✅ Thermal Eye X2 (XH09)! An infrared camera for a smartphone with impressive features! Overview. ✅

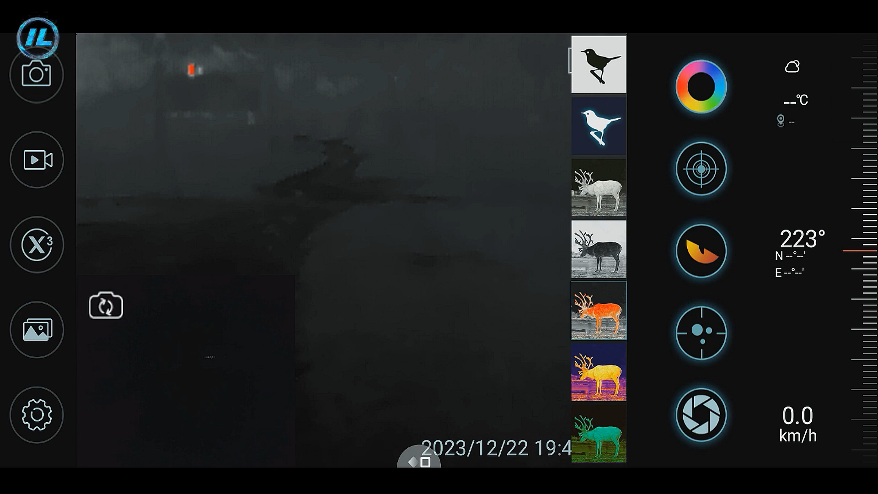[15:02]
and an iron rainbow the distance to people is about 50 meters there
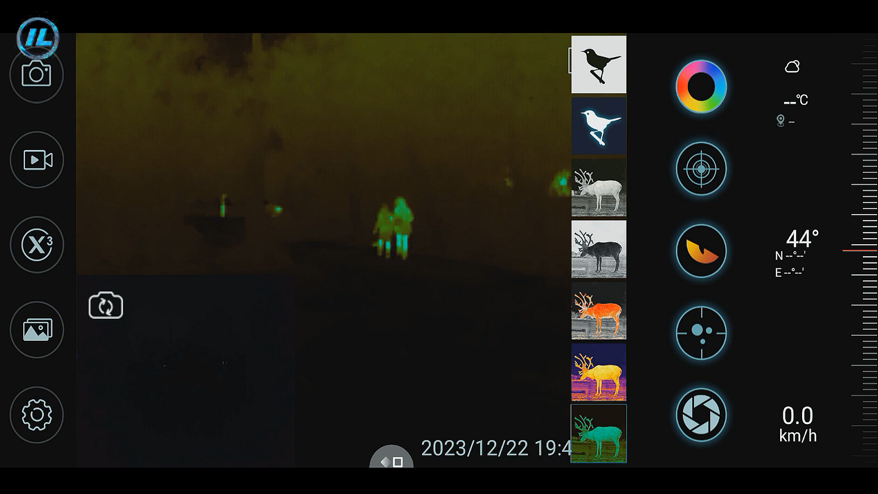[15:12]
is a already a distance of about 100 meters the image is very clear